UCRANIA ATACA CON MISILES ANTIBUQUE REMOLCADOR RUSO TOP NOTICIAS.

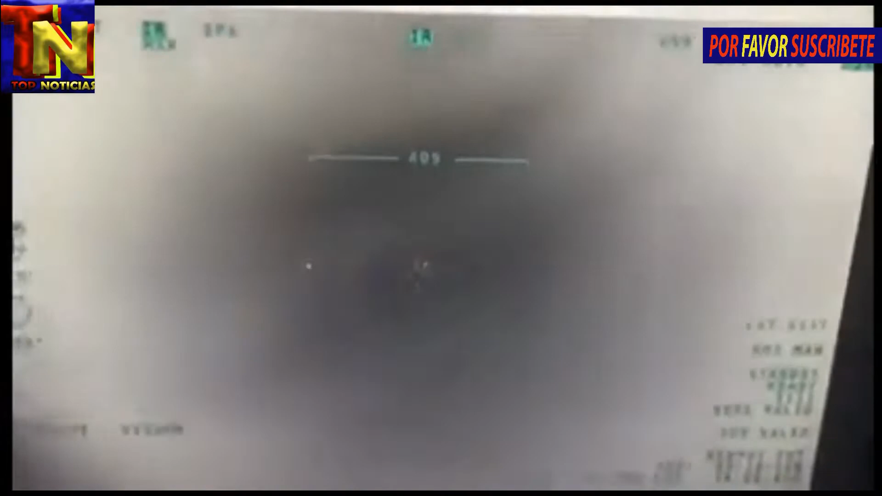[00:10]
Las fuerzas armadas de Ucrania han atacado a un buque de la armada rusa en el Mar Negro. El remolcador de rescate, Vasilybek, SB-739,
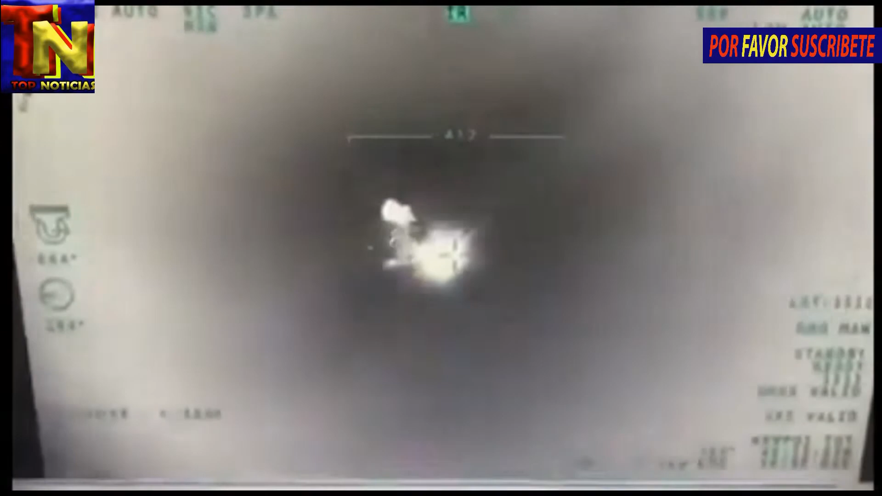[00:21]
con dos misiles antibuque mientras el buque se dirigía a la isla de la serpiente el 17 de junio de 2, 1022. El buque transportaba personal, armas y municiones a la isla de la serpiente ocupada.